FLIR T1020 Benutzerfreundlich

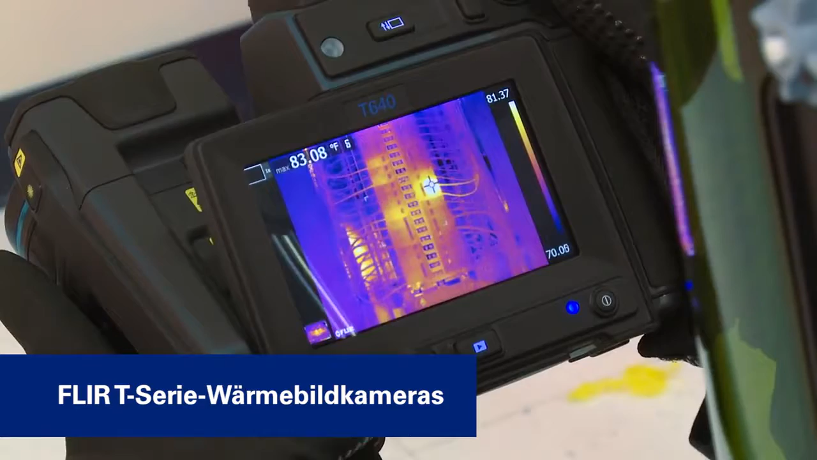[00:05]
On screen: max 83.08°F
Dank unserer intuitiven Bedienoberfläche, die sich über den Touchscreen oder über einfache Tasten streuern lässt.
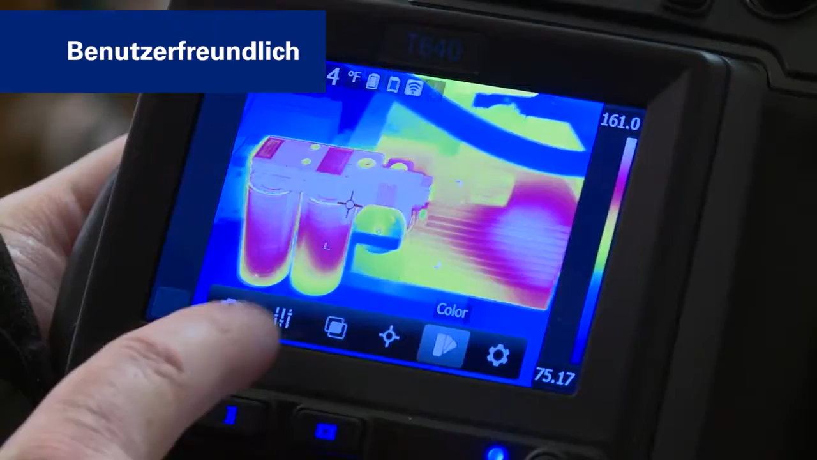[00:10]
So gelangen Sie schnell zu den Parametereinstellungen, zur Farbpalettenauswahl, den Bildmodi und den in der Kamera integrierten Messwerkzeugen.
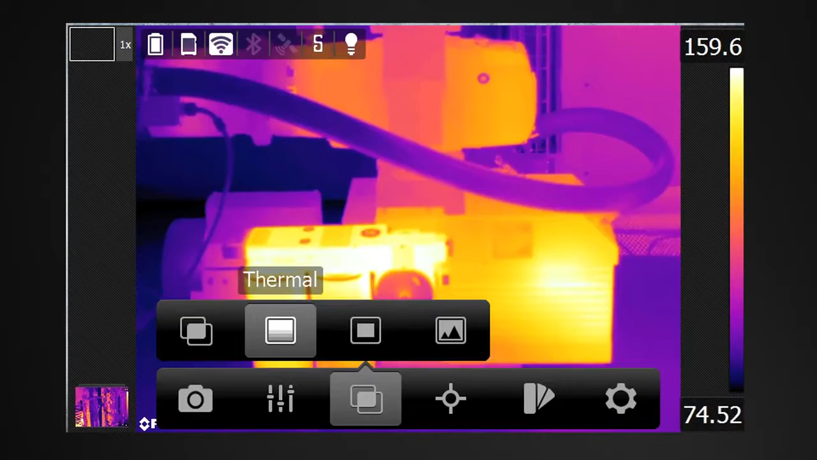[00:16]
Die Bedienung ist genauso einfach wie bei Ihrem Smartphone.
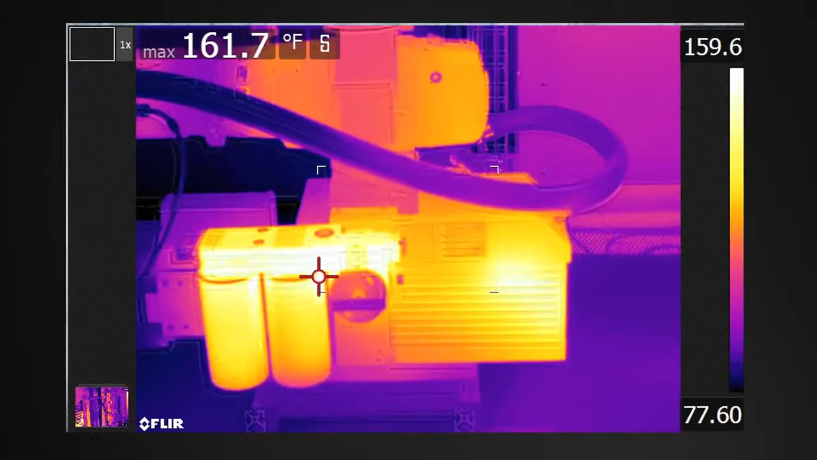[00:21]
On screen: max 161.7°F
Mit den programmierbaren Tasten können Sie schnell Ihre meistgenutzten Funktionen aktivieren
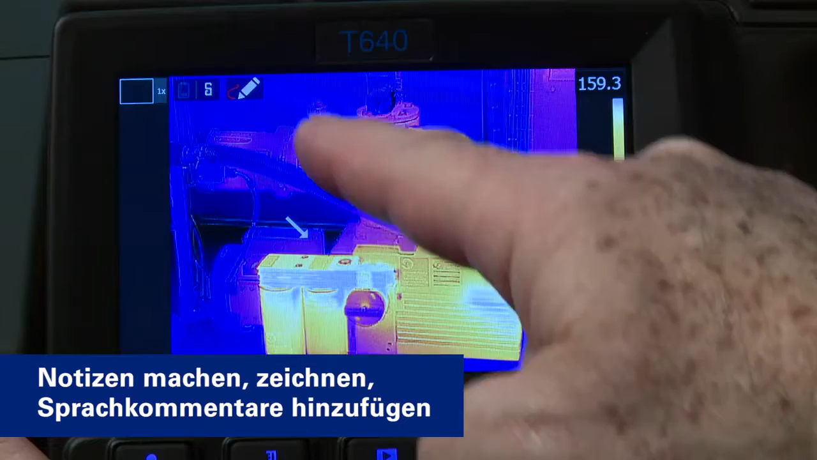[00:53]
Einige T-Serie-Modelle sind zusätzlich mit GPS und einem Kompass ausgestattet.
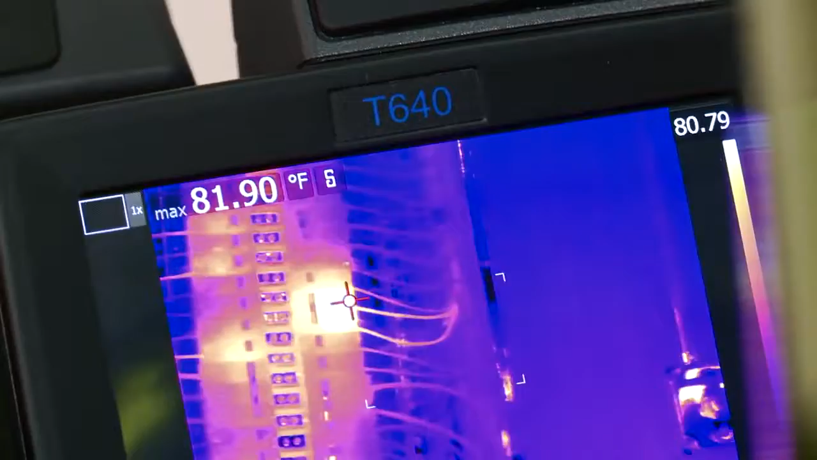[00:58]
On screen: max 81.90°F
Speichern Sie einfach entsprechende Ausrichtungs- und Standortdaten mit dem Bild und lesen Sie diese über die Tools-Software automatisch mit aus.